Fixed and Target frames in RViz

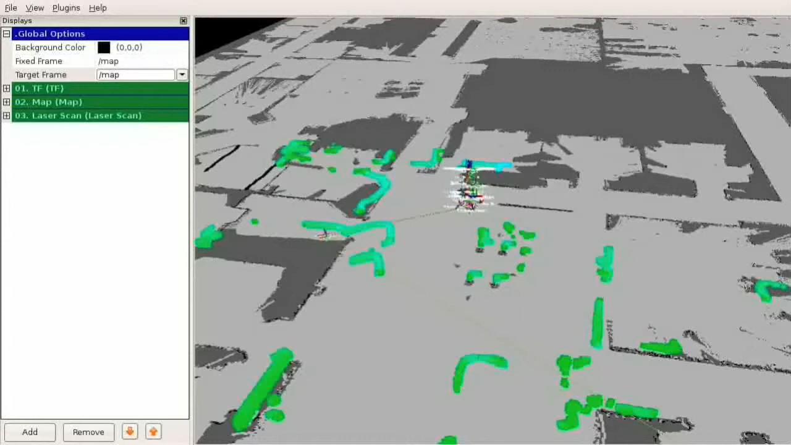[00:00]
ARVIS has two configurable frames, the target frame and the fixed frame, that control how data is displayed. The target frame is the reference frame for the camera view.
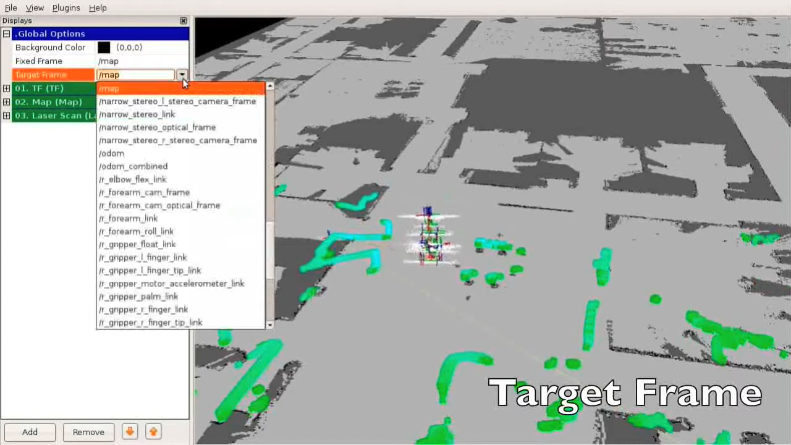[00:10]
Here the frame is set to the base of the robot, causing the camera to move along with it.
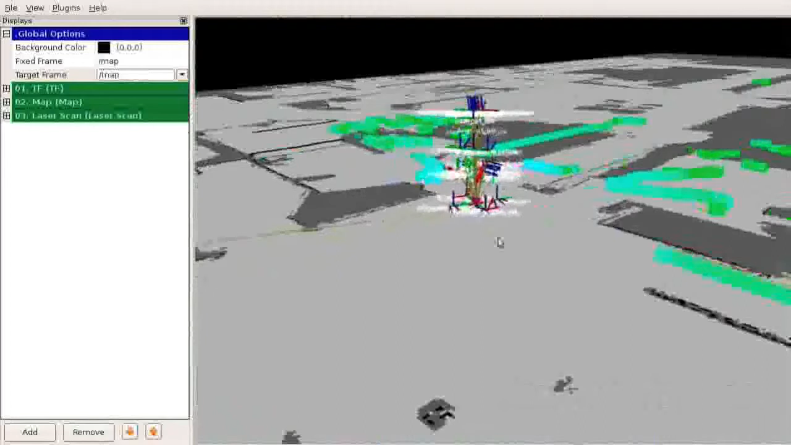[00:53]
The fixed frame is the frame all incoming data is transformed into before being displayed. The fixed frame should generally be a root element in your transform tree, but any frame that is fixed in the world will do. Setting the fixed frame to a moving frame, as we do here with the base of the robot, causes undesirable results.